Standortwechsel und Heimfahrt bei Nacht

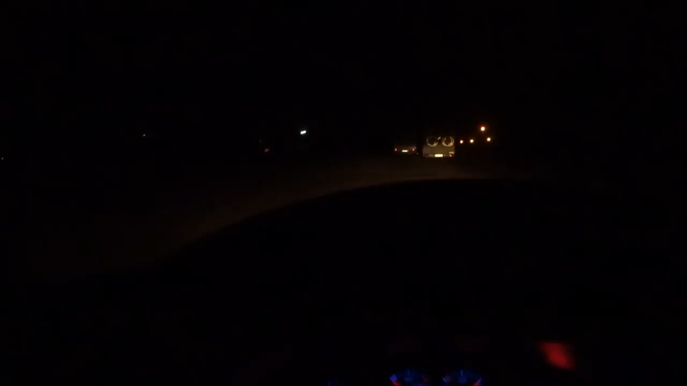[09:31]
aber das nimmt die Kamera leider nicht auf, weil es zu dunkel ist. Aber es sieht toll aus. Sternenhimmel, Leuchtturmbeleuchtungen, die Schiffe sieht man so ein bisschen, die Promenade da hinten. Also, los geht's.
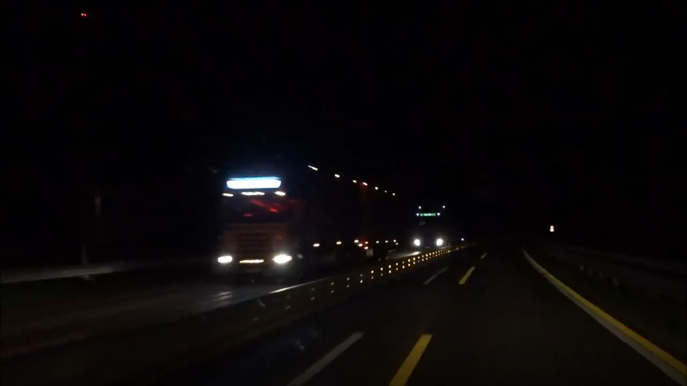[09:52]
Teilweise ein Licht, was die LKWs haben. Das mag für die selber ja schön sein, aber
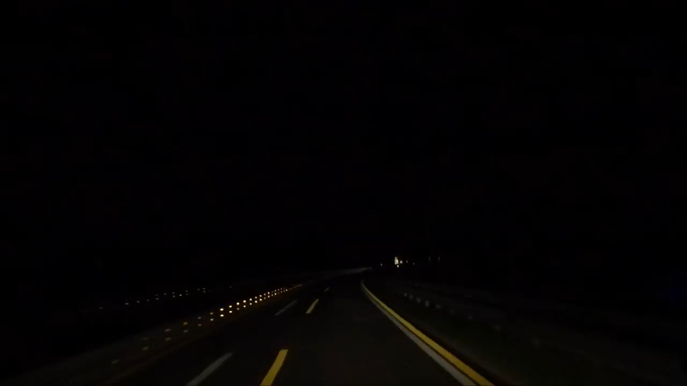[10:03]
wenn man so in denen ihren Scheinwerfern immer reinschaut, das ist schon recht grell. Das nächste mit diesen ganzen Baustellen hier rund um Hamburg, jetzt Bad Schwartau bin ich gerade, ist ja auch, ja gut, 60 darf man fahren. Aber wenn man in die Baustellen reinfährt, hier rechts sieht man das jetzt schön, diese blinkenden Lampen, da sind es nur so ein paar. Das ist so grell, wenn man da selber reinfährt direkt.
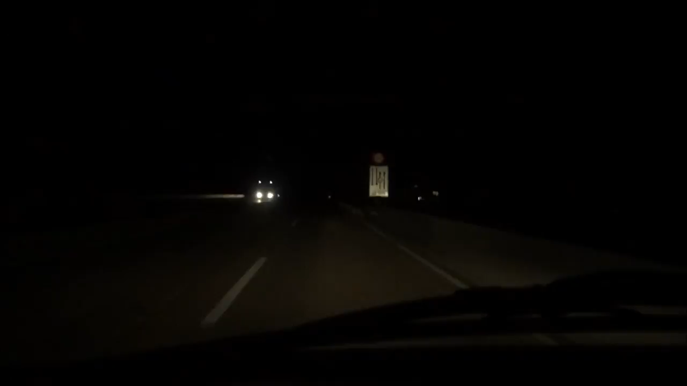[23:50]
Jo. Und was ich feststellen muss, wenn man nachts unterwegs ist, läuft gefühlt immer bessere Musik im Radio als tagsüber. Woran es liegen mag, ich weiß es nicht. Vielleicht empfindet man es auch einfach nur so. Oh, ja, jetzt wird es ganz grell von vorne, weil ein Schwertransport ist, der mehr oder weniger die Strecke dicht gemacht hat.